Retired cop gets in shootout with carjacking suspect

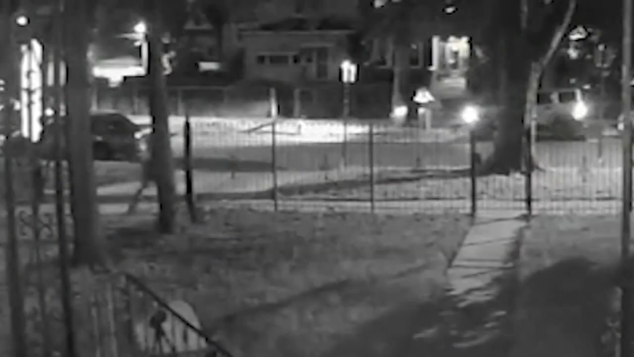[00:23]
The paralyzing cracks of gunfire captured on a doorbell camera on the 300 block of North Mayfield show
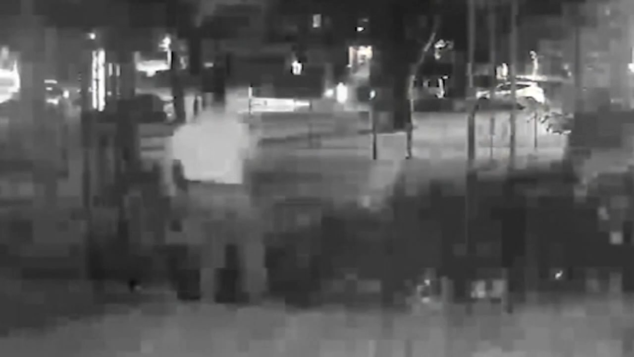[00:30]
the heart pounding moments retired Chicago police officer intervened while a neighbor was being carjacked. I used to give me your money, give me your wallet, give me your keys and starch car.